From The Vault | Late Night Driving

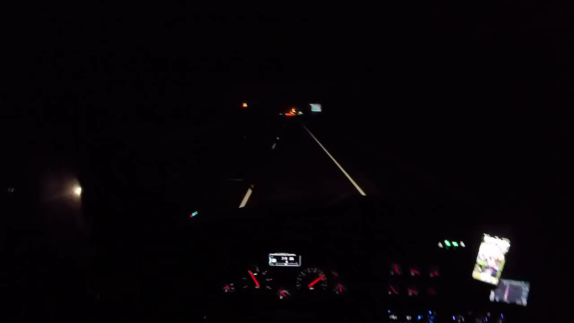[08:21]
Our day is just about done here. Exit number 86. That's us. I-65. Exit 86. Glendale, Kentucky. Yeah. Yeah.
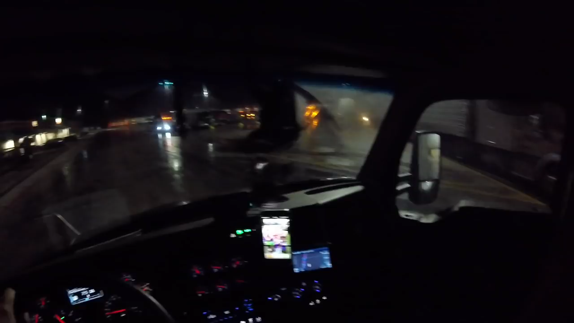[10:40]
at all these paid parking spots I don't know I guess like I guess I just get used to parking somewhere it's already like in my mind like oh I gotta park somewhere over here like right here like by the grass for Leia Leia's not here
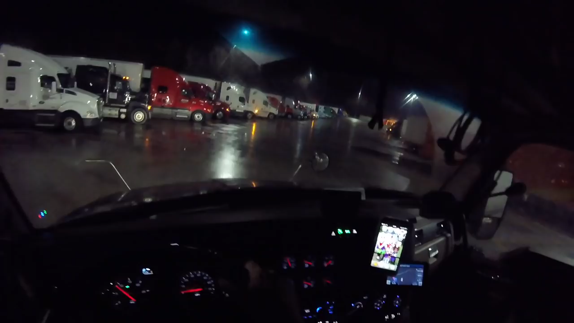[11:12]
oh yeah we're good look at all these parking I'm still going to park over here
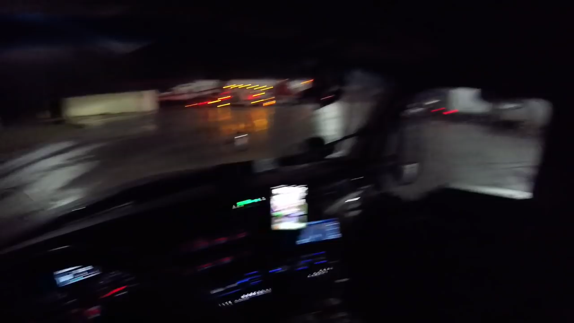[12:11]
basically stole my ideas right is this a parking spot I don't know what do you think no it's not a parking spot oh this guy's like what's this guy doing ah move you're going the wrong way anyway oh oh oh oh he probably found him this is my parking spot